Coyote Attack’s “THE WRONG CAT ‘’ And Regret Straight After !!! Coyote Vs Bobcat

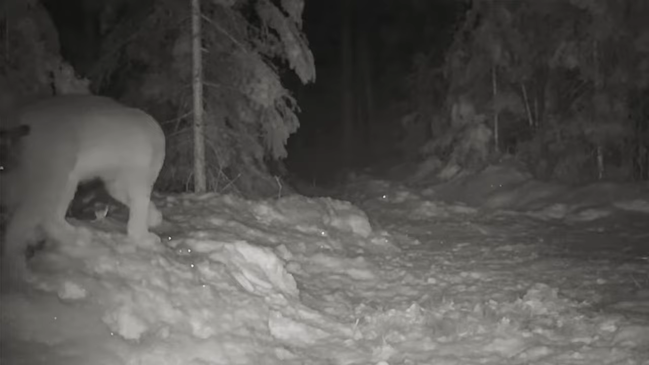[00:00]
Coyote attacks the wrong cat and regrets straight after.
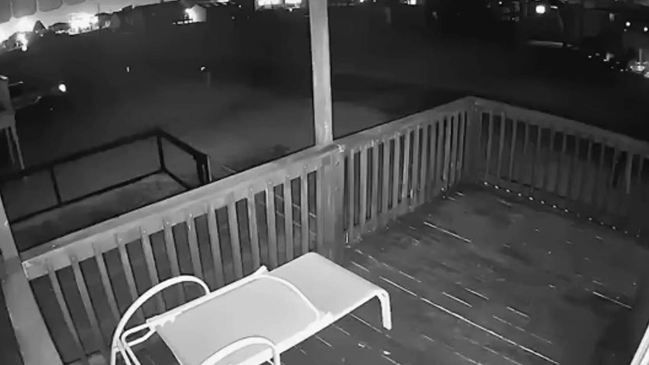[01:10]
Coyotes are now common residents of many large urban areas. And while it doesn't happen all that often, coyotes are increasingly coming into conflict with people and pets.
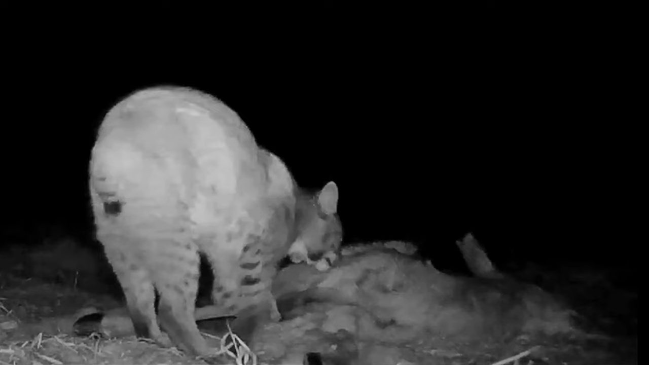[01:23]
Bobcats are smaller, but they are aggressive in nature.
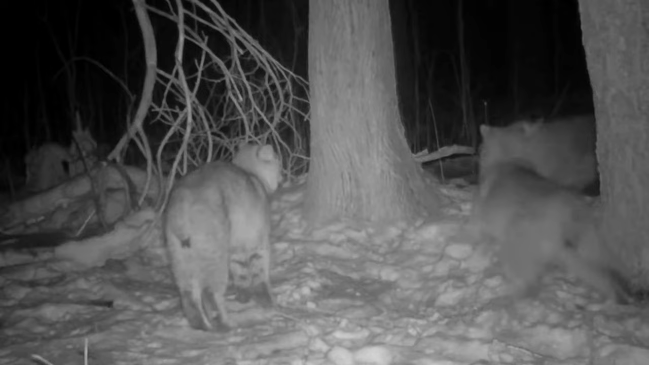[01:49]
Hence, bobcat also has a chance to win the fight.
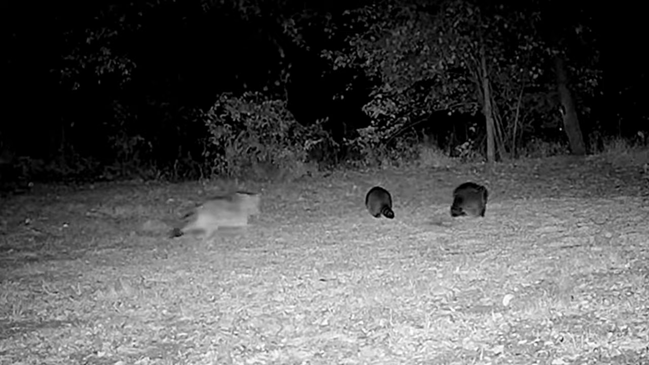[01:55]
Coyotes sometimes kill raccoons, as well to reduce competition for food.
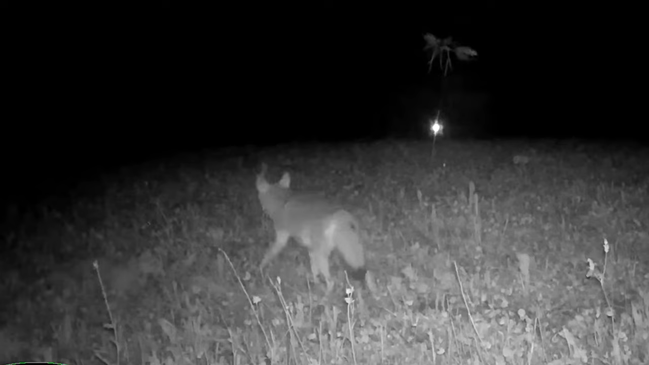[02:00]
Bobcats can fight off coyotes by attacking with their claws, but they cannot kill larger coyotes.